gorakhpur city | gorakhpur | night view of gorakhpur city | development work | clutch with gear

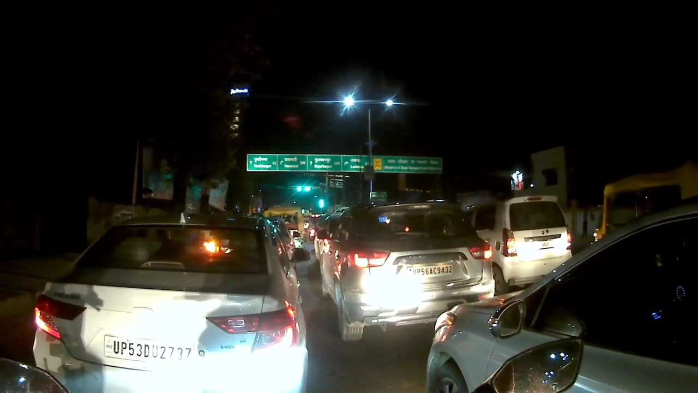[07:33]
तो लाइट हो चुकी है ग्रीन, अब जैसे जैसे गाड़ी बढ़ेगी अपन भी निकल लेंगे आगे, और ऐसा ना हो कि मेरा चांस आते आते फिर से लाइट जो है वो रेड हो जाए, क्योंकि काफ़ी बिजी चौक है ये। चल भाई चल चल चल चल भाई चल आगे चल।
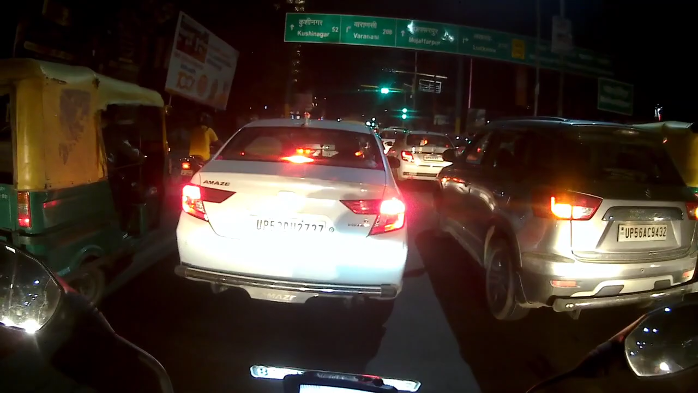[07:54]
तो सीधा मैं ना जाके, ये आपको सामने रेडिसन होटल दिख रहा होगा, रेडिसन ब्लू 5-स्टार होटल है।
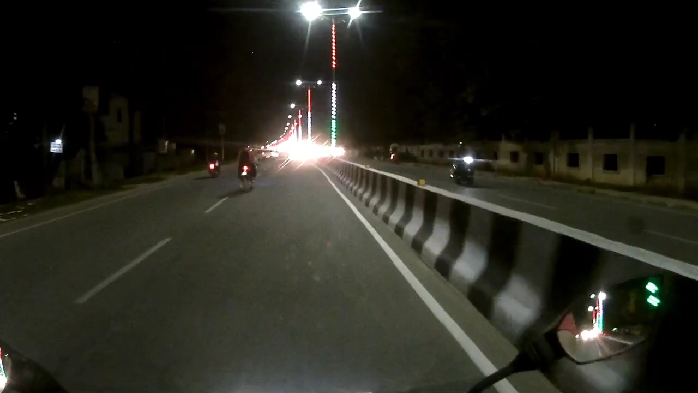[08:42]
LED लाइट देखने को मिलता है पोल के ऊपर। ये जो है आपका
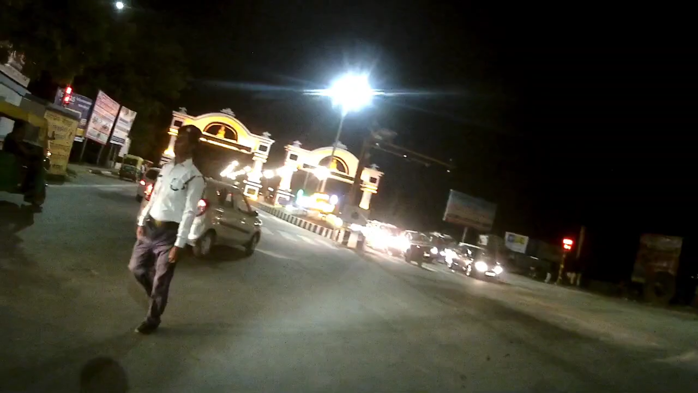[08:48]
सिटी का सबसे खूबसूरत एरिया, वेलकम टू गोरखपुर, ग्रीन गोरखपुर, सुपर्ब।
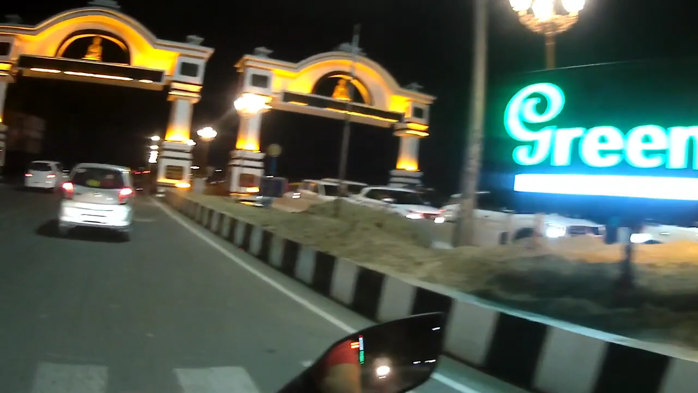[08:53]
तो इधर ऑर्नामेंटल लाइट्स काफ़ी अच्छी अच्छी लगाई जा चुकी हैं,
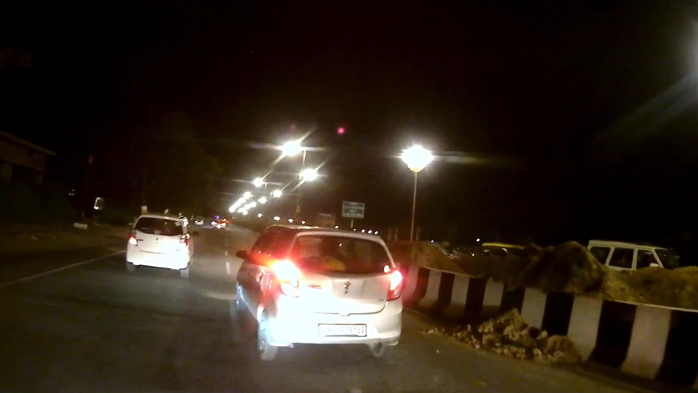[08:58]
ऑलरेडी यहाँ पे काफ़ी ज़्यादा विकास हुआ पड़ा है, बट अभी भी यहाँ पे कुछ चीज़ें हैं जिसमें सुधार किया जा सकता है।
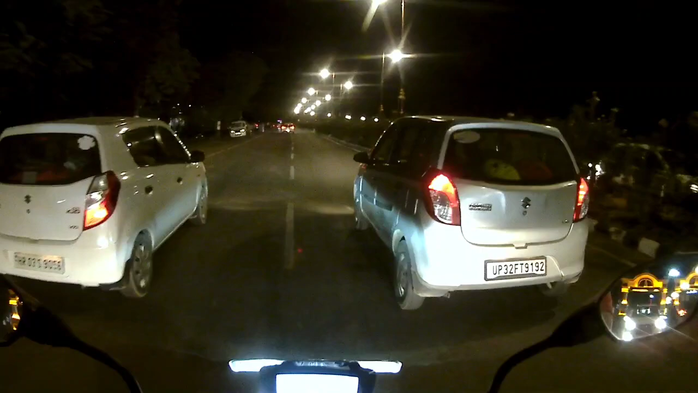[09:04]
तो गवर्नमेंट उसको सुधार कर, मतलब इस एरिया को ऐसा बनाया जा रहा है कि बाहर से लोग यहाँ आएँ,
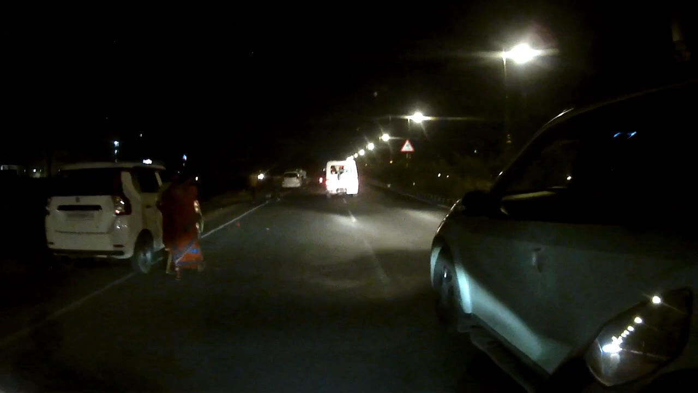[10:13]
बहुत ही आला, बहुत ही खूबसूरत जगह है सर्किट हाउस। एंड इधर आपको एक चीज़ दिख रहा होगा, ये क्या है भाई, आर्यवर्त, आई थिंक हॉस्पिटल वगैरह है, आर्यवर्त हॉस्पिटल। और इधर भी एक बिल्डिंग बन रही थी जो कि बन के तैयार हो गई है, इसको हम लोग लोक भवन कहते हैं।
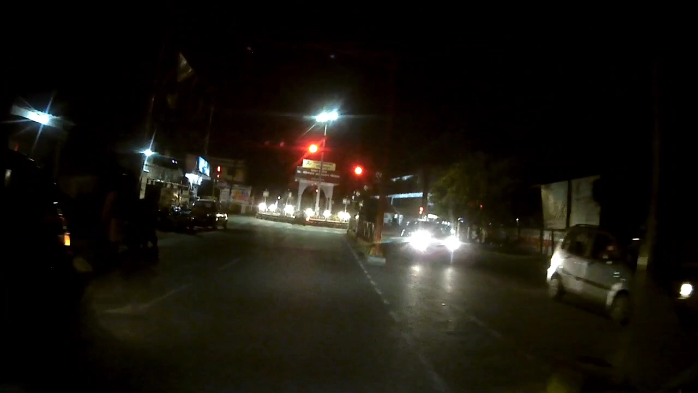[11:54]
इधर भी सिग्नल लगा हुआ है तो मुझे रुकना ही पड़ेगा, इधर मेरा वाइज मेरा चलान कट जाएगा और मैं नहीं चाहता कि मेरा कोई चलान कटे।
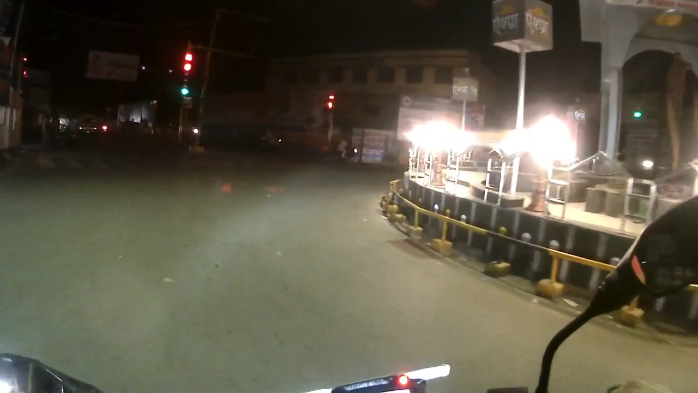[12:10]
तो मेरे सामने इस वीडियो में भी आप जो चौराहा देख रहे थे इसे हम कहते हैं भीमराव अम्बेडकर चौराहा, बाबा साहब भीमराव अम्बेडकर चौराहा, ठीक है।
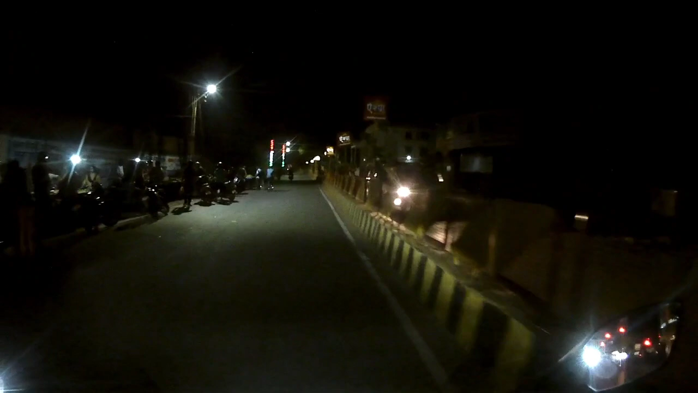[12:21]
काफ़ी बड़ा चौराहा है ये और काफ़ी
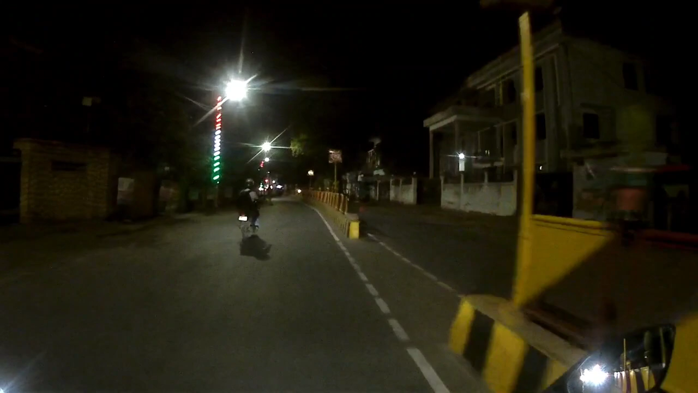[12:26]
इम्पोर्टेंट चौराहा है क्योंकि यहाँ पे आपकी कैंट की रोड और गोलघर जाने वाली रोड दोनों आके मिलती है।
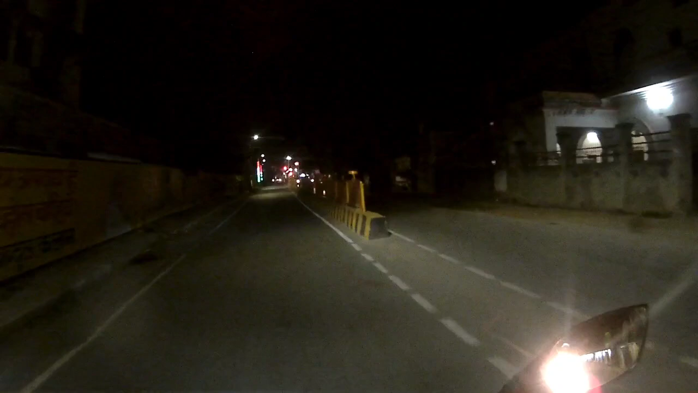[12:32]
आप देख रहे होंगे यहाँ रेलिंग पे गमले वगैरह लगे हैं, उसमें काफ़ी फूल पौधे भी लगे हुए हैं, तो अच्छा इनिशिएटिव है। और अब जिस मैं चौराहे पर आ पड़ा हूँ इस पर भी सिग्नल लगा है फिलहाल,
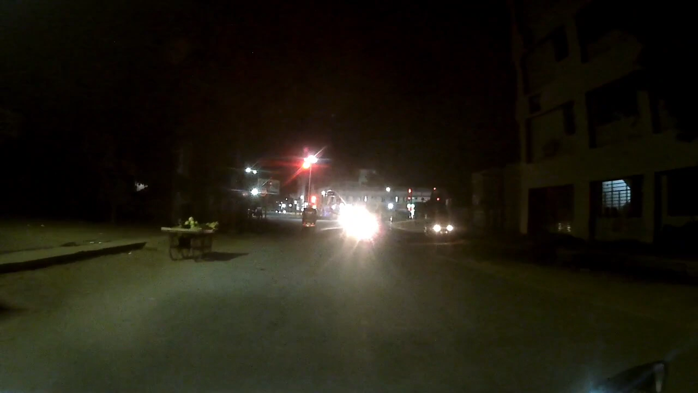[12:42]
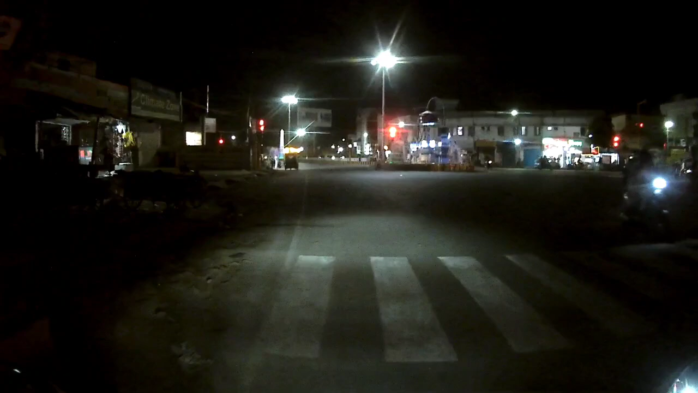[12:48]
और ये जो चौराहा है इसे हम कहते हैं शास्त्री चौक।
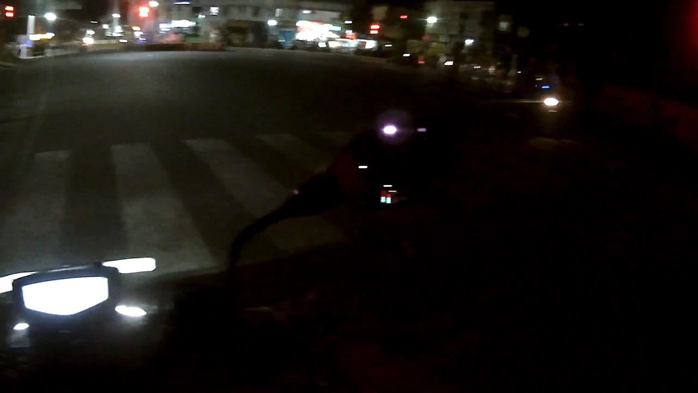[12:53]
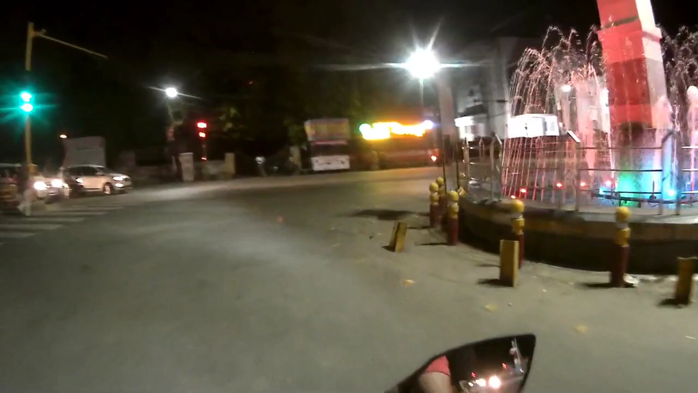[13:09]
काफी खूबसूरत लग रहा है यार ये एरिया।